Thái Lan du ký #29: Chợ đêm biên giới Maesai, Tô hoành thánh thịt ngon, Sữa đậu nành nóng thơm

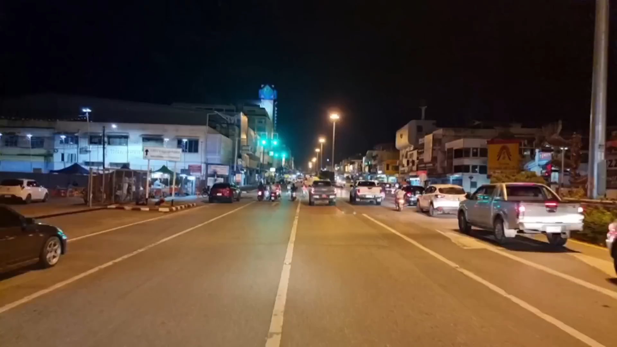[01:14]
Và bây giờ chúng ta sẽ chạy xe một bên con đường bên đây các bạn ha. Sau đó thì mình sẽ quẹo phải và mình sẽ đi bộ nha. Mình thấy là bên phía tay phải nó sẽ đông hơn bên phía tay trái này. Chúng ta cùng lướt qua xem đường phố, xem các quầy hàng bán ăn như thế nào.
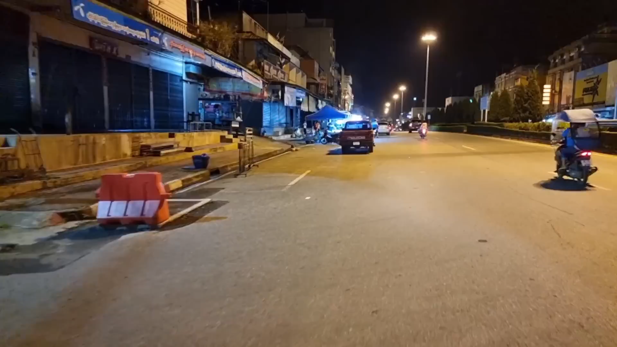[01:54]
Và chúng ta sẽ chạy đến cái khu vực cửa khẩu luôn các bạn. Rồi chúng ta sẽ quay đầu lại nha.
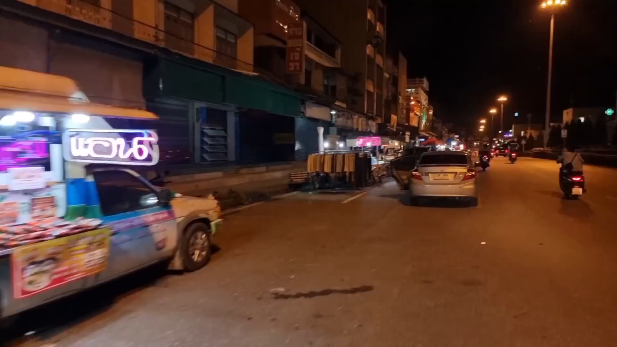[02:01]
Nhìn sơ sơ ở đây á, thì có đủ các món cơm, hủ tiếu, rồi các món nướng, kể cả bán trái cây, bán bưởi, bán dừa, rồi bán đồ nướng cũng rất là nhiều các bạn thấy nè.
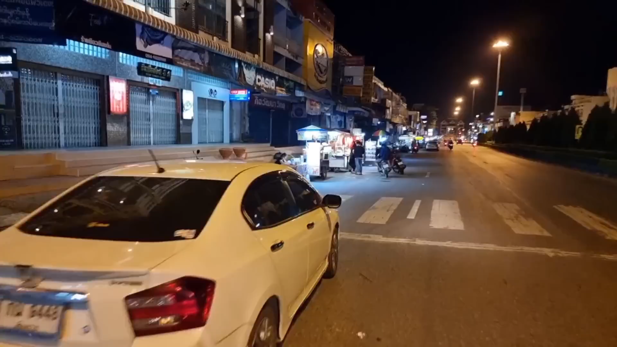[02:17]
Nói chung là con đường này là con đường sáng đèn nhất ở trong thị trấn đó.